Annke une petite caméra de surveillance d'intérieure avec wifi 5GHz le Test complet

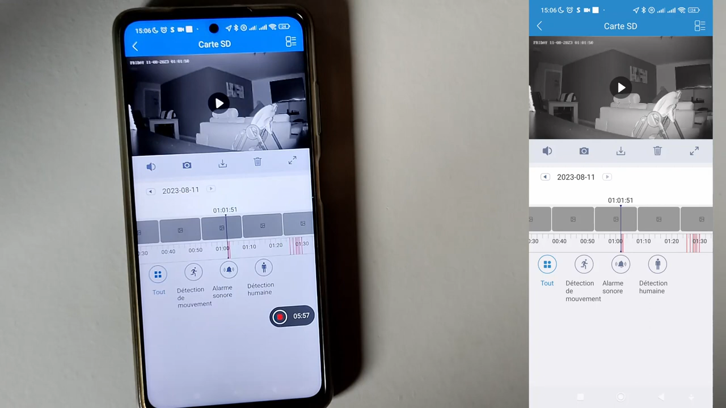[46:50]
Et là, vous voyez les endroits où c'est rouge.
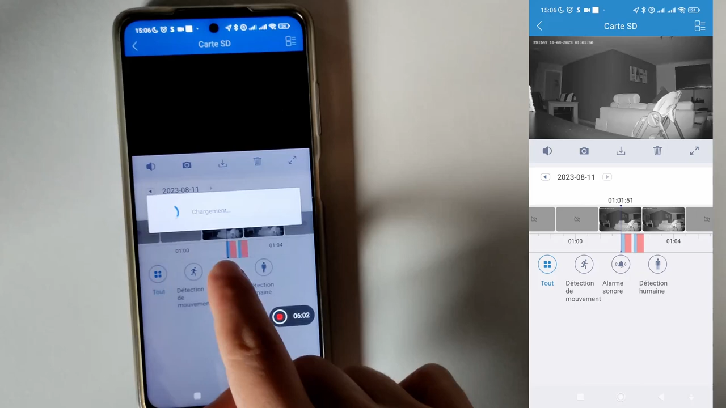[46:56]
Donc, bleu, ça veut dire qu'il n'y a pas eu d'événement. Mais quand c'est rouge, il y a eu une détection. Voilà.
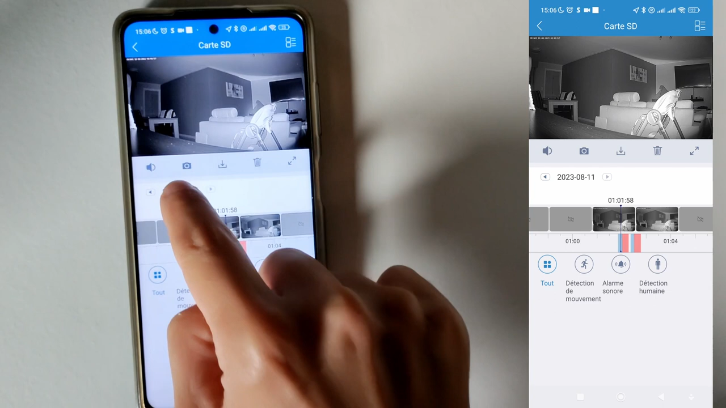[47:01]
Je peux changer la date en cliquant ici. Par exemple, je mets le 10. Je mets d'accord.
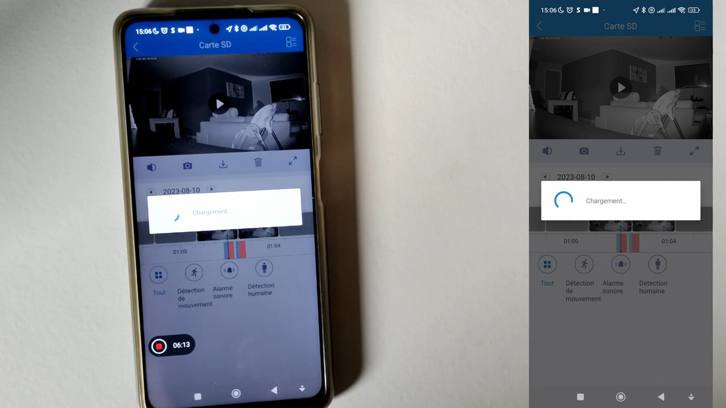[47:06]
Et là, je me retrouve sur la date du 10. Et là, vous voyez, tout en bleu, c'est que j'avais activé les enregistrements 24 heures sur 24.
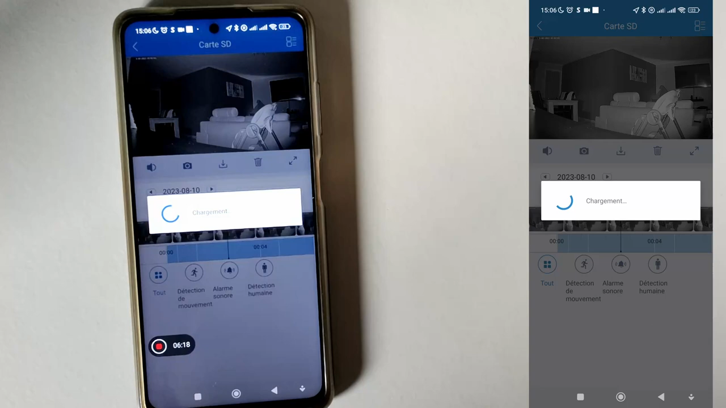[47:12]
Voilà. Sinon, après, j'ai changé.
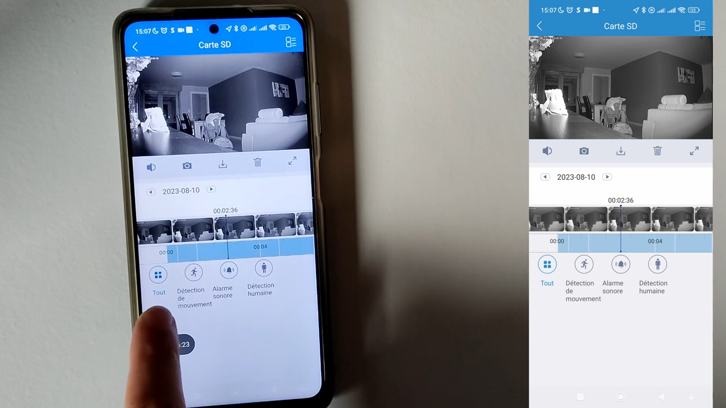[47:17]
j'ai mis détection que détection de mouvement ou alarme sonore ou détection humaine. Voilà.
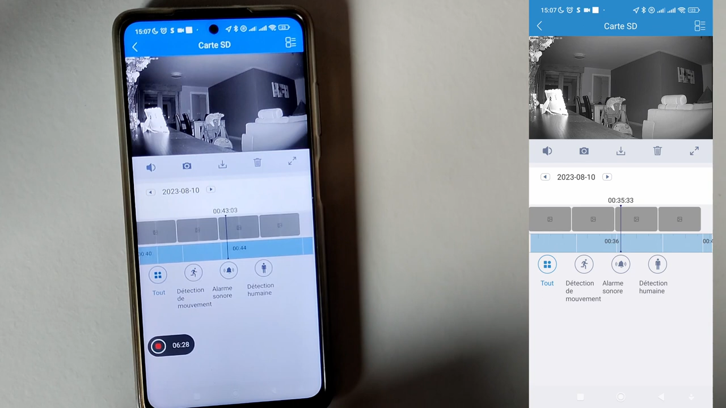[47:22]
C'est pour ça, ici, je n'ai pas de rouge en pleine nuit. Voilà. On peut faire aussi
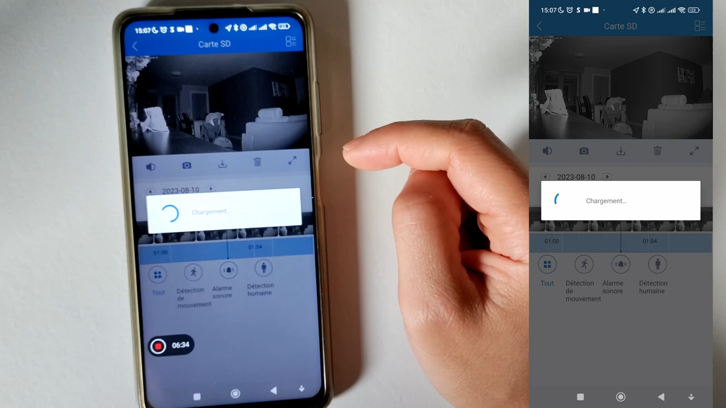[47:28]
différentes recherches. Donc, je remets ici. Par exemple, on peut filtrer. Donc, selon les captures, les vidéos, donc mouvements, détection humaine, alarme sonore.
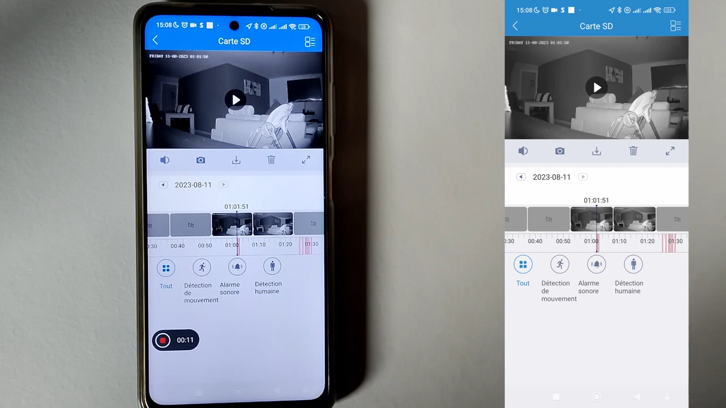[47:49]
Donc, disons, ici, je veux récupérer la vidéo ici. Voilà.
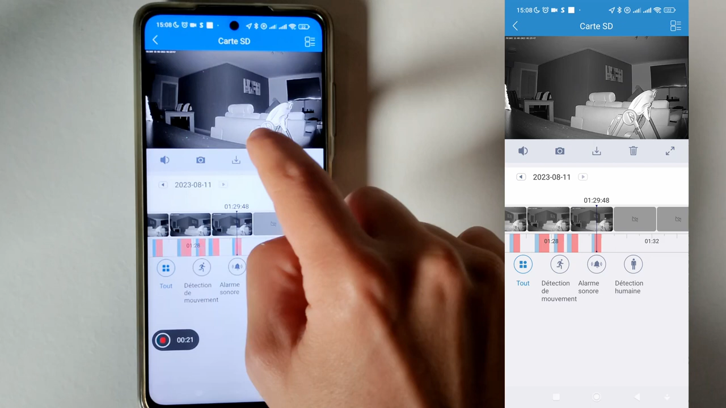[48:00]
Je fais, je clique sur le bouton télécharger. J'ai une barre jaune qui apparaît et je peux sélectionner, par exemple, dans la zone rouge, ici, je peux agrandir pour mieux sélectionner parce que ce n'est pas forcément évident.
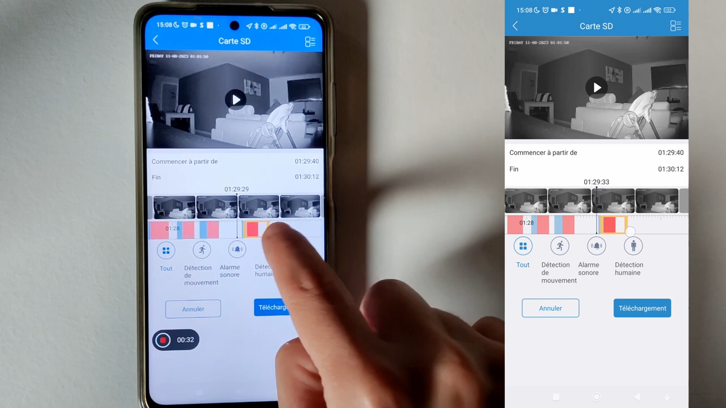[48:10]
Voilà. On voit ici et je peux télécharger ici, tâche de téléchargement.